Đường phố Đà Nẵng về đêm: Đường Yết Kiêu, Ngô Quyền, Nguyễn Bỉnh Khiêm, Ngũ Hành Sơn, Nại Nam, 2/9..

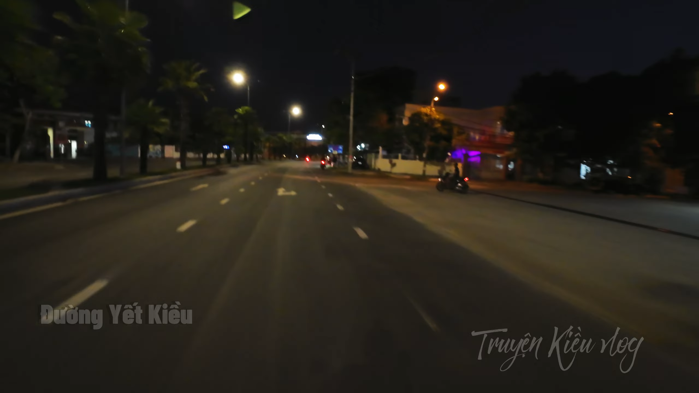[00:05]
các bạn à, đây là đường Ít Kiều à. Đường Ít Kiều phía sau lưng tôi là đi ra cảng Tiên Sa. Rồi tôi đi ngược lại, tôi đi về, đi về cầu Trương Sơn.
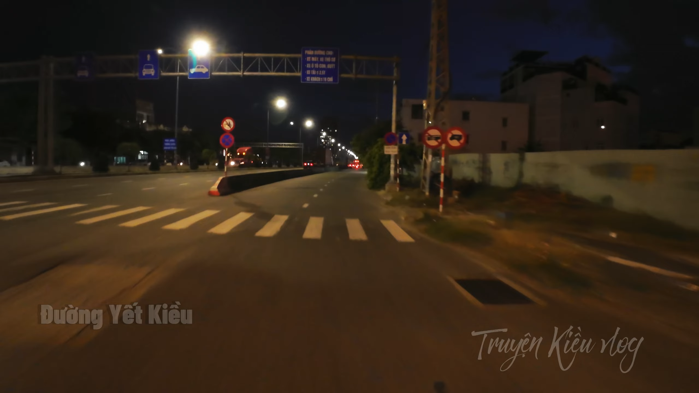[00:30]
Này, tôi đi đường Tam à, đường ngoài có 3 lần xe, đường Tam 2 lần xe. Đường này là rộng nhất Đà Nẵng đây. Lên rộng nhất Đà Nẵng, 5 lần xe luôn. Mỗi bên 5 lần xe. Bên kia 5 lần xe, bên này 5 lần xe.
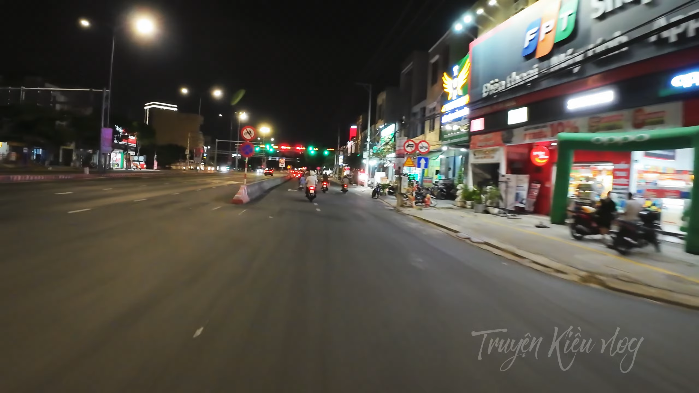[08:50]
nó đang xanh nè, à, trúng đằng đỏ không kho, mày chậm xí nữa là chuyển qua đằng đỏ rồi.